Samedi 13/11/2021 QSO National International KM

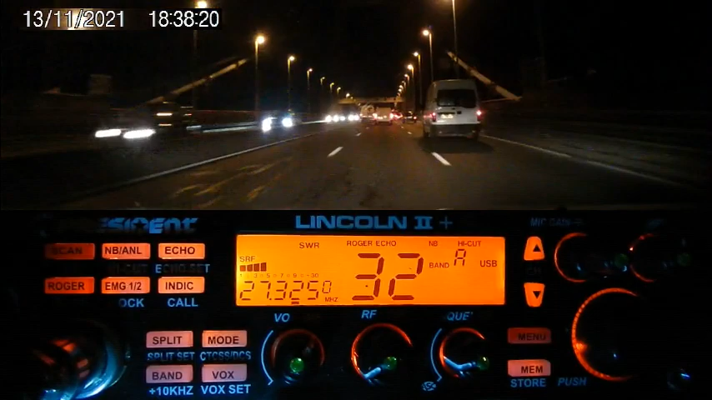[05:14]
Attention, les stations fréquences pour 14 km 33.01, opérateur Rémy, qui lance appel en mobile, depuis le haut du pont d'Aquitaine, pour le QSO du canal 32.